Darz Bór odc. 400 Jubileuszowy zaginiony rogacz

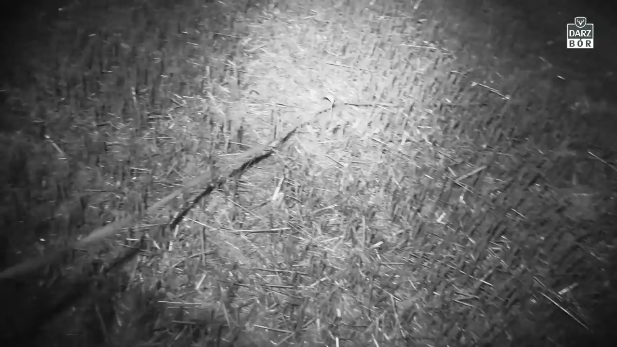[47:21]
Później wydawało mi się, że padł, bo go przestałem widzieć. Równie dobrze mógł wbiec za górkę. Natomiast no, nie ma po nim śladu, przynajmniej jak na razie.
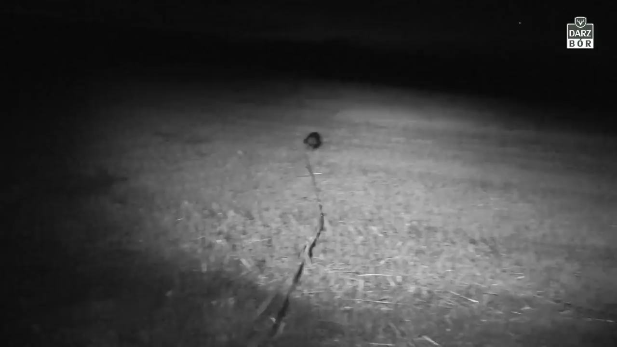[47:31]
Więc szukamy dalej. Cały czas idę za aferą,
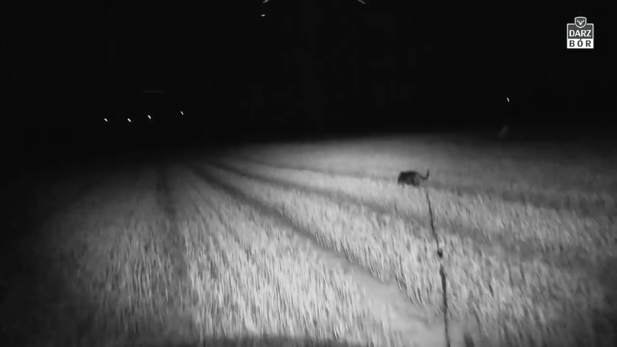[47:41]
ale robi już trzecią ścieżkę od miejsca, które wydawało mi się, że był rogacz.
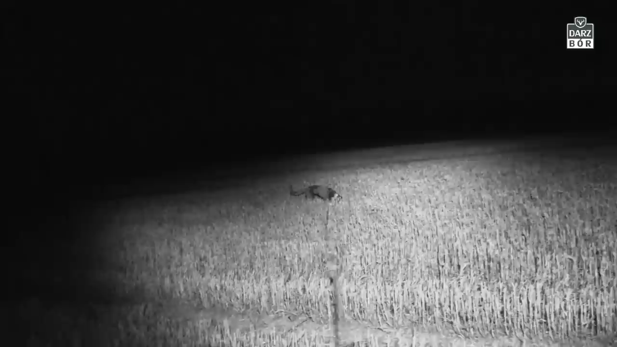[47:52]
I w tym momencie odeszliśmy znowu jakieś 400 metrów od miejsca, gdzie był strzelany. No i niestety nie ma nawet śladu farby.
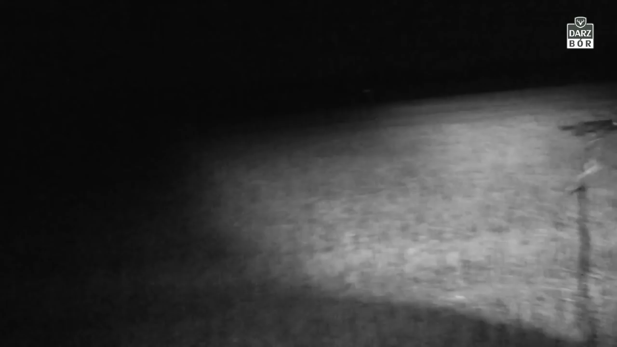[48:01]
No i to jest tym wszystkim najgorsze.
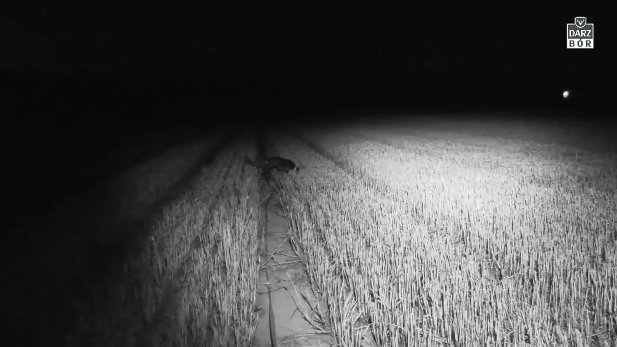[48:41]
Szła za każdym razem w inne miejsce. No i nie podjęła jakby właściwego tropu, ale to też dlatego, że ja nie byłem w stanie jej pokazać jakby farby, czy też miejsca, gdzie dokładnie stał ten rogacz. Tam w tym miejscu wcześniej stało kilka rogaczy, przemieszczało się, więc wcale się nie dziwię, że pies nie jest w stanie jakby odnaleźć. A widocznie ja po prostu spudłowałem. Chociaż aż nie chce mi się wierzyć.
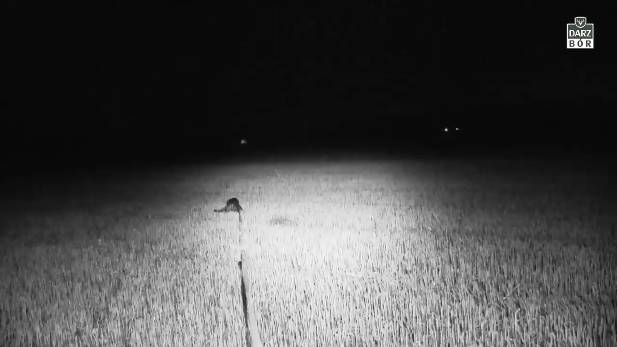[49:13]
Dobra. Szukaj, aferka, szukaj. Co tam jest?
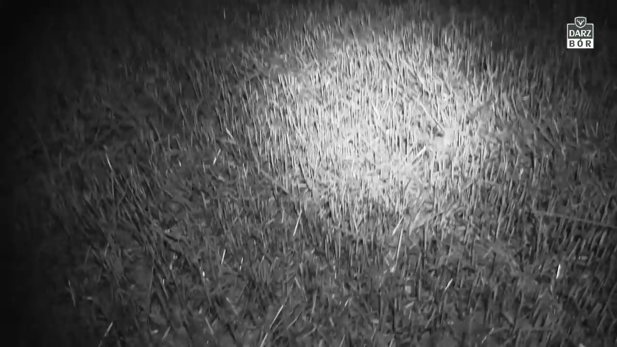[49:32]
No nie ma farby widocznej tu nigdzie. Idziemy dalej jeszcze po tropie. Widać, że mocno też interesuje się ścieżkami, którymi wcześniej przechadzały się tu dziki, kiedy rosło tutaj sobie zboże.
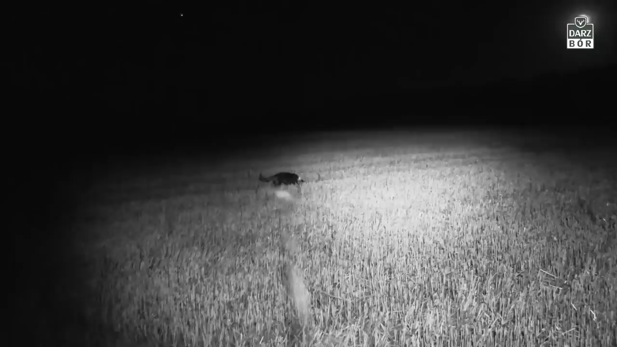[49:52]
A teraz znowu gdzieś ciągnie całkiem inną stronę. A więc to już jest jakby bezcelowo. Nie znaleźliśmy właściwego tropu i myślę, że raczej nie znajdziemy. Rogacz musiał pójść cało i zdrowo.
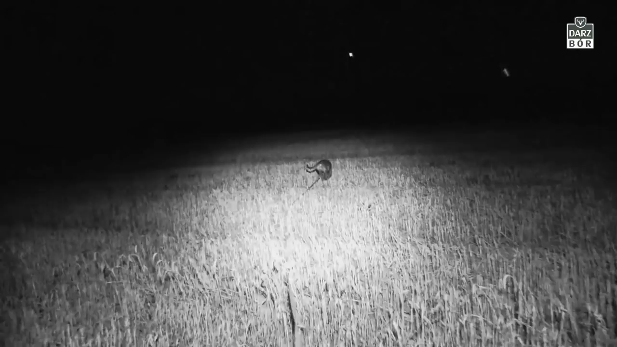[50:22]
Stała się rzecz niesłychana. Dałem aferze kolejną szansę i poszliśmy ostatnią ścieżką. Wróciliśmy do miejsca, z którego strzelałem. No i poszliśmy jeszcze raz w kierunku, w którym wydawało mi się, że powinien być rogacz. No i rogacz był trochę dalej, bo rogacz był jakieś 170 metrów, a nie 120. Nie zmierzyłem dobrze w dalmierzu. No i mimo, że to jest siernisko, no to nie udało mi się go odnaleźć, ale odnalazła go afera.
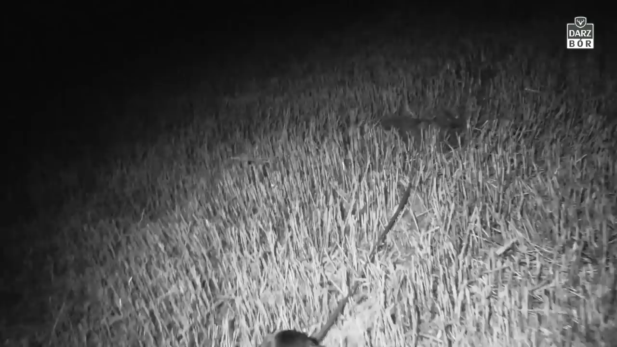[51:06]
Afera? Gdzie jest rogacz? Gdzie jest rogacz? Pokaż. Pokaż, gdzie jest rogacz? Gdzie jest rogacz? Znalazłaś rogacza? Tak, odnalazła psinka. Pięknie, pięknie psinka odnalazła. Tak jest, a więc jest to rogacz afery.
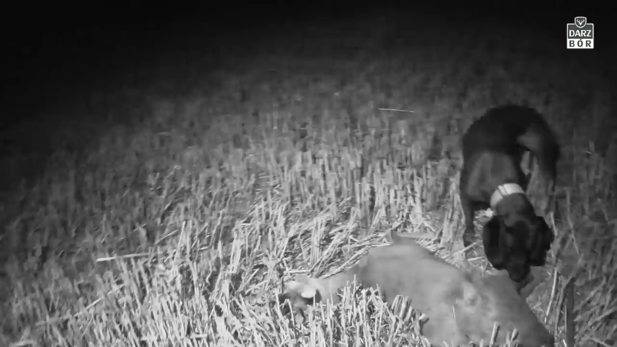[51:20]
Strzelony naprzód, no został w miejscu, ale kurczę, powiem wam, rogacze u nas są niezbyt duże.
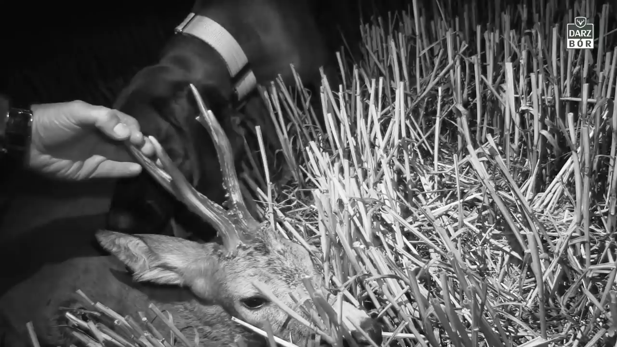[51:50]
Zobaczcie róże, jakie rozpłaszczone, a więc selekt idealny, ładne uperlenie. Tutaj może ten odrostek ma z 1,5 cm, więc typowy widłak tutaj, widzicie, tutaj nie ma, więc selekcyjny kozioł. Święty Hubercie, bardzo dziękuję. Strzał pewny. Jednak tylko po prostu złe miejsce poszukiwań.